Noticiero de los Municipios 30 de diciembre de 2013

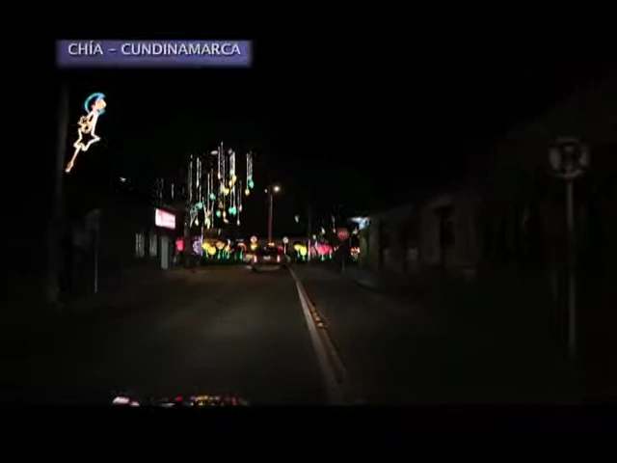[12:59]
Este año quisimos hacer una innovación, primero con el alumbrado navideño,